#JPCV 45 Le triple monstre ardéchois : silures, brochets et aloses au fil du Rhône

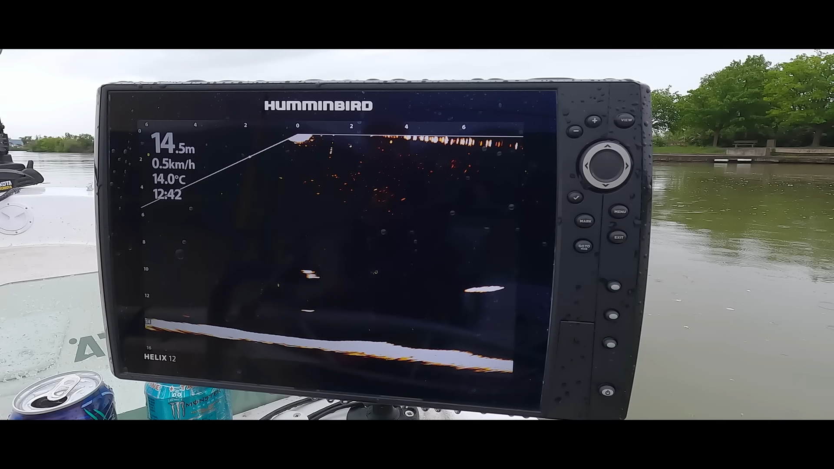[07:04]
On screen: depth 14.5 m, water 14.0°C, speed 0.5 km/h
donc du coup, on va pouvoir voir nos vifs évoluer exactement dans la colonne d'eau où on veut, et en plus, on va pouvoir voir les poissons arriver ou pas. Il a rien fait, il y a un monstre en dessous. Oh, c'est un bloc.
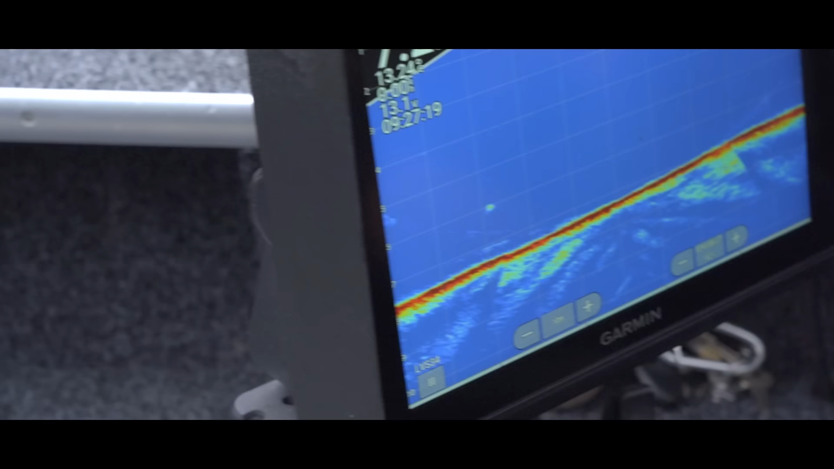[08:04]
Voilà. Donc ton vif il est là. Le fond c'est cette grande ligne rouge qui est ici. La sonde elle est ici, donc le bateau est, on va se dire ici.
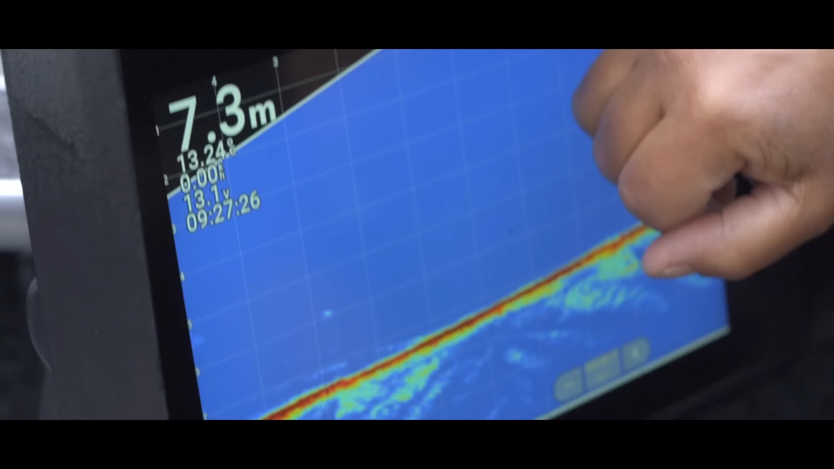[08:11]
On screen: depth 7.3 m
La colonne d'eau c'est tout ce qui est en bleu là. Donc là en direct tu vois, on voit ton vif qui s'évolue.
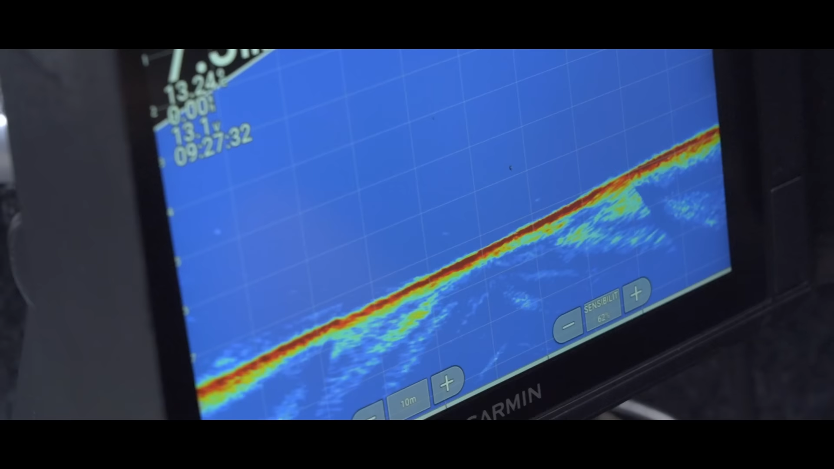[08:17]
J'aime pas trop insister sur les zones parce que je pars du principe que les silures, si mortes c'est de suite. Ouais.
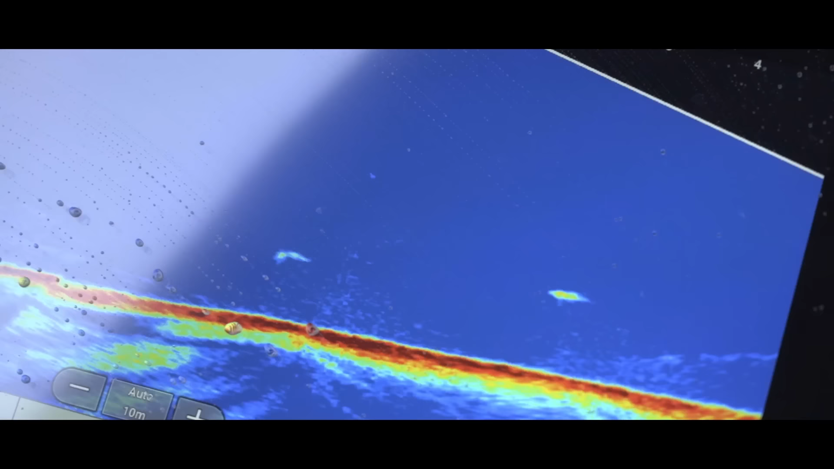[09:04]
Alors c'était pas un géant comme dirait Tony, mais c'était un silure. On a bien vu la forme, t'as vu ? Ah. T'en vois Jérôme ?